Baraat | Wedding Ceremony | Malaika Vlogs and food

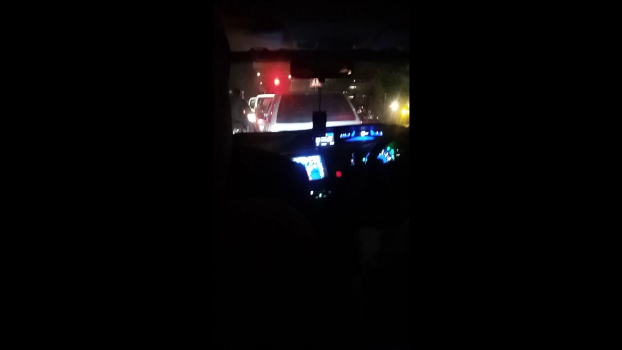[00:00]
بسم اللہ الرحمن الرحیم السلام علیکم کیسے آپ سب یقیناً آپ سب ٹھیک ہوں گے اور ہم بھی ٹھیک ہیں اور یہ ہم رستے میں ٹرافک میں بھرسے
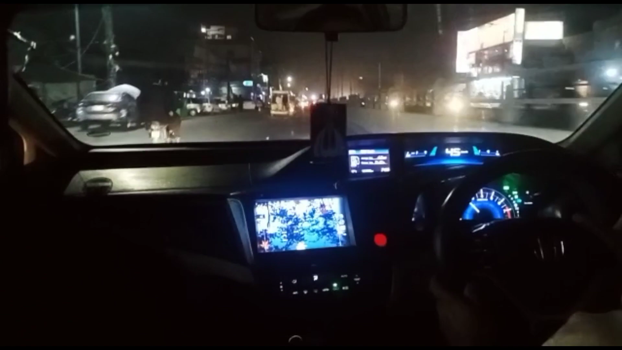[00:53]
بس راش بہت زیادہ آیا تھا رستے میں تو اس وجہ سے دادا صاحب کے پاس بہت زیادہ راش آیا تھا